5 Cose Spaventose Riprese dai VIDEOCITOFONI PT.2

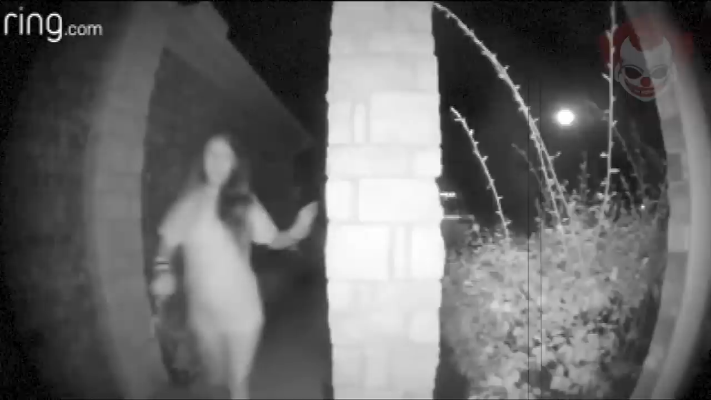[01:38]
decise di chiamare la polizia disse che una donna che sembrava avere delle catene ai polsi aveva suonato al suo campanello durante la notte pensava che fosse in pericolo o terrorizzata per qualche motivo così pensò di avvertire subito le autorità le riprese del videocitofono andarono virali facendo notizia anche nella tv
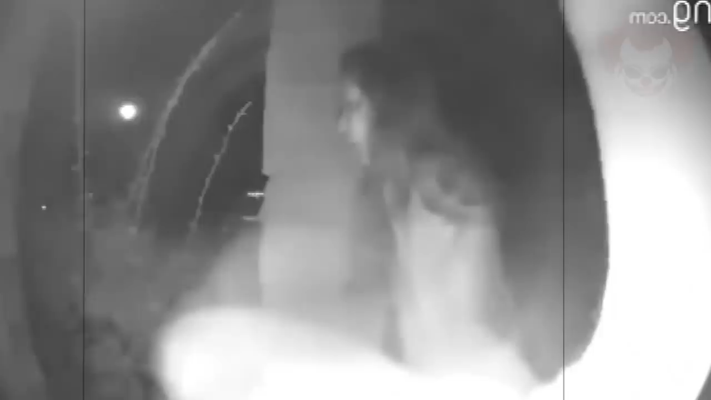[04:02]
lascia solo con tante domande la cui risposta forse è più agghiacciante di quanto possiamo immaginare
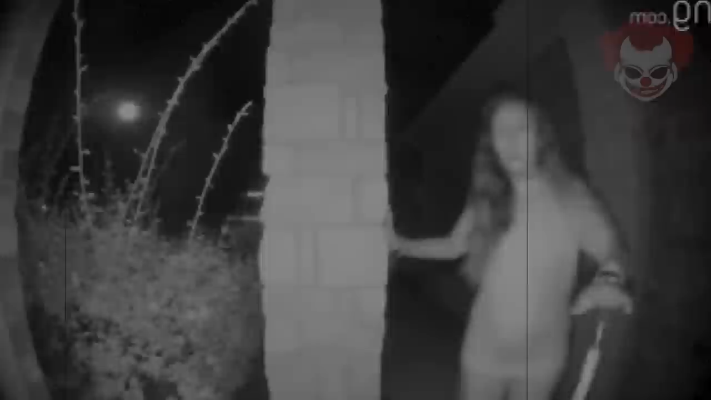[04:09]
in un luogo sconosciuto degli stati uniti è stato registrato qualcosa di davvero strano il video mostra una strana donna che si comporta in modo
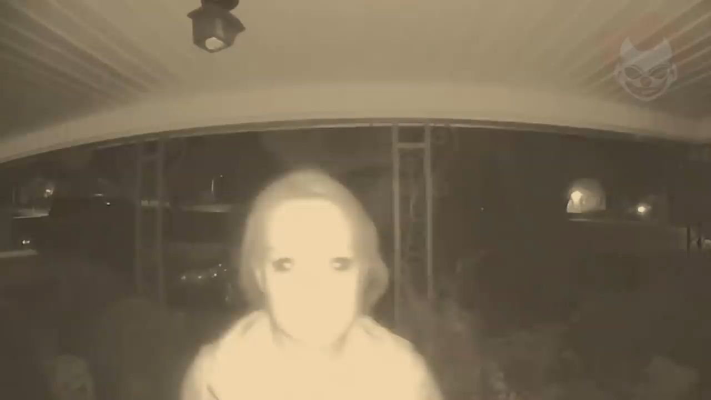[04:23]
particolare si avvicina lentamente al videocitofono quando viene interrotta da una
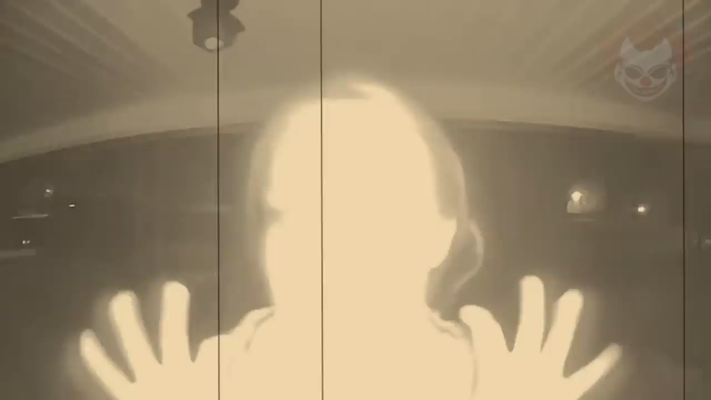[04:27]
macchina che passa cerca di comportarsi normalmente così da non destare sospetti
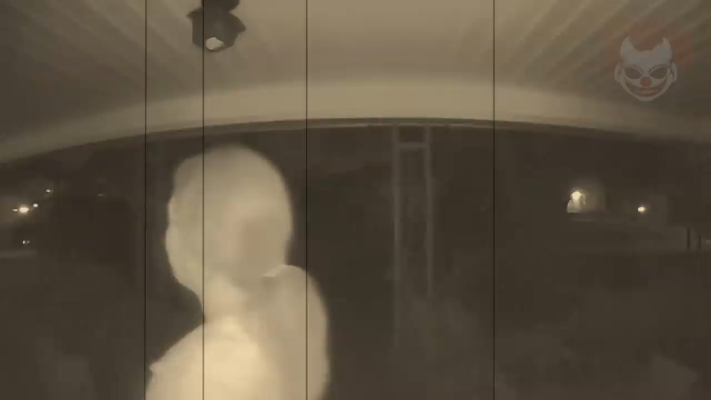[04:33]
ma quando la macchina non c'è più torna di nuovo ad avvicinarsi alla videocamera prova a morderla il che non ha assolutamente senso e sebbene possa trattarsi semplicemente di qualcuno che vuole fare uno scherzo io non sarei esattamente tranquillo a vedere una persona così alla mia porta
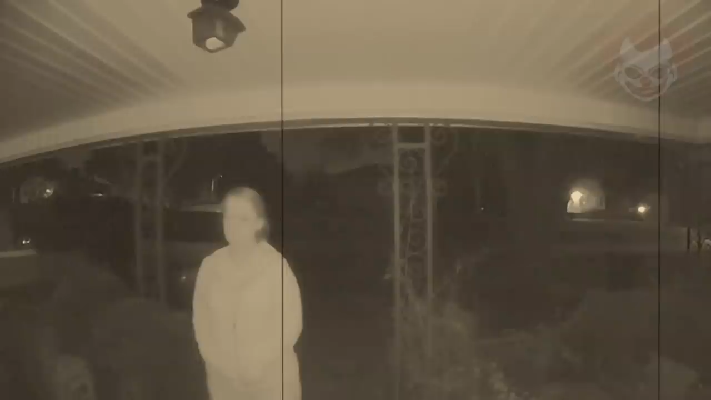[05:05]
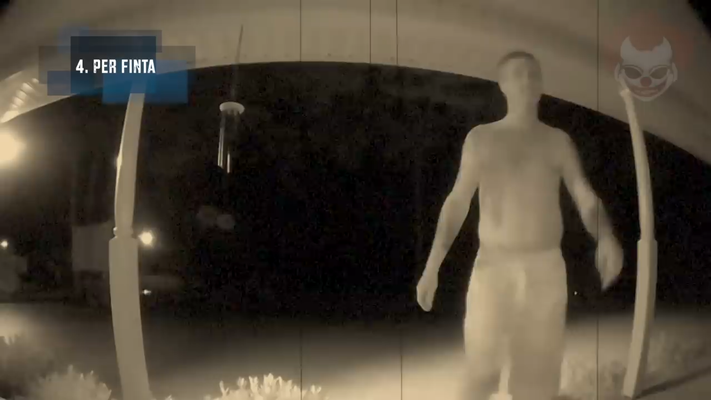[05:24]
in questo video la camera riprende un uomo che si avvicina alla porta sembra abbia brutte intenzioni ma anziché suonare o bussare fa finta di farlo e si guarda indietro a quanto pare fuori dalla
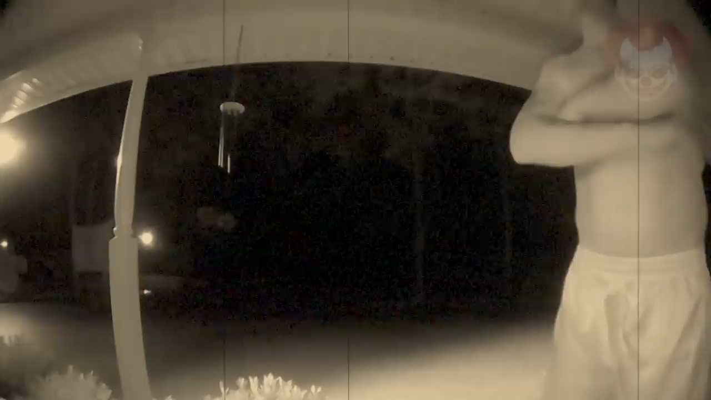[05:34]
visuale è presente un'auto che l'uomo guarda insistentemente come per cercare approvazione secondo quanto detto dal proprietario di casa l'uomo inizierà a parlare con qualcuno seduto in quella macchina poco più tardi sembra proprio che questo individuo fosse stato obbligato a fare qualcosa da quella persona in macchina chiaramente qualcosa che non vuole fare dato che finge un'intera conversazione con il proprietario di casa nel mentre continuo a guardare in direzione della macchina per assicurarsi che chiunque fosse al suo interno lo vedesse parlare